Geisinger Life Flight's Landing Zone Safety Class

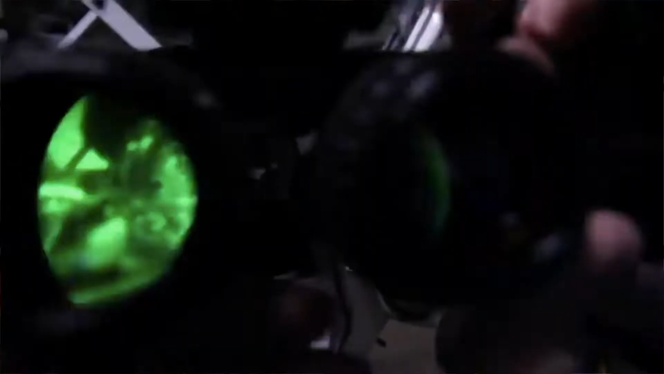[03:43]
During night landing zone operations the pilots wear night vision goggles which assist us greatly in identifying any of the obstacles that might be in the landing zone.
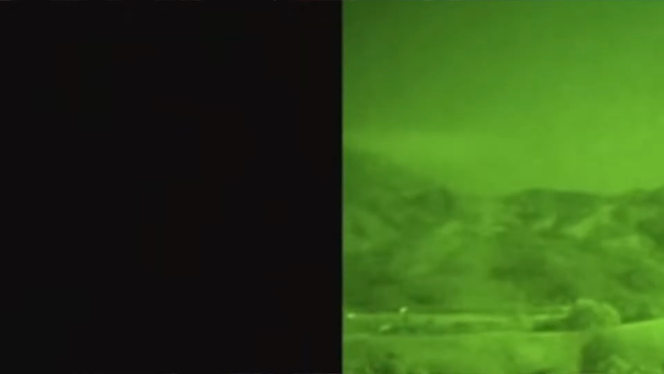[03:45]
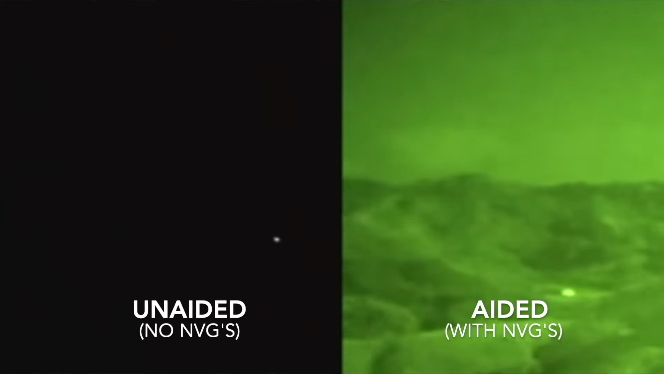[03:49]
Night vision goggles is that they see white light very well and they also see red light very well but they do not see any
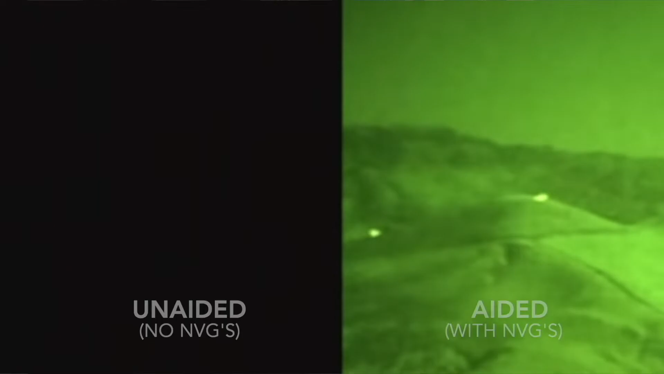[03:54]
blue
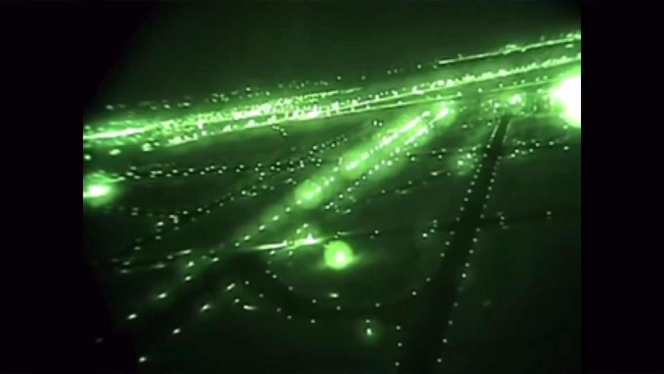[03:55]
or green lights and these actually don't even show up under the goggles.
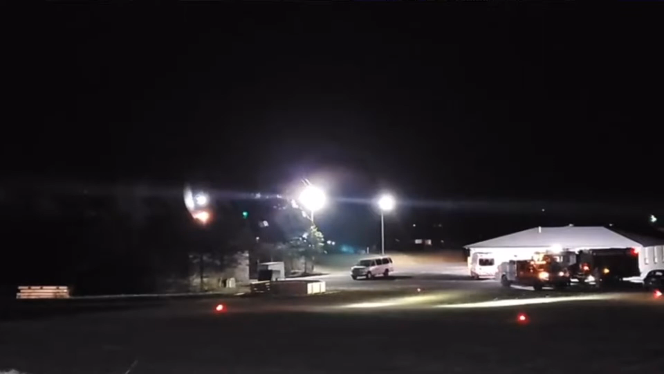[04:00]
So when lighting a landing zone at night white or red lights need to be utilized.
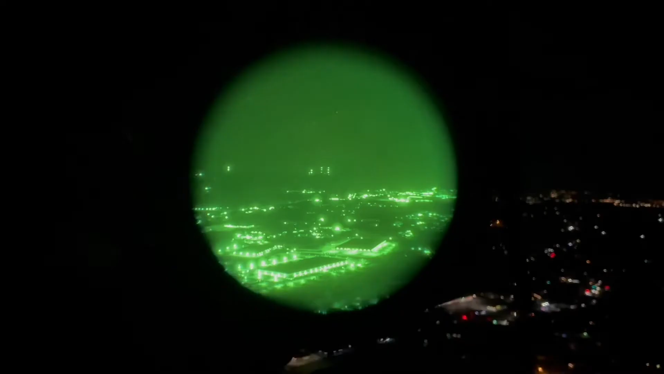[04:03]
Also NVGs basically amplifying the light that already exists
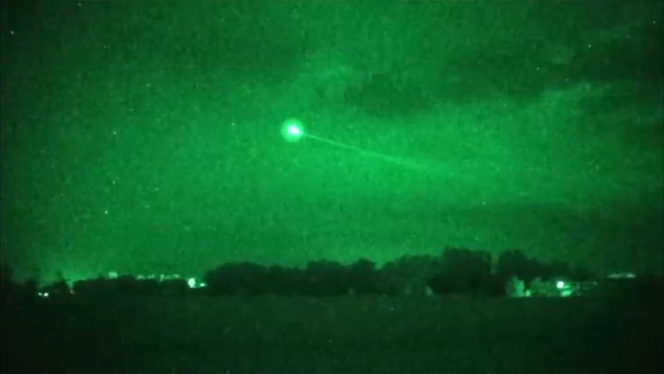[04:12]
any additional light such as floodlights from emergency apparatus can overpower the night vision and goggles.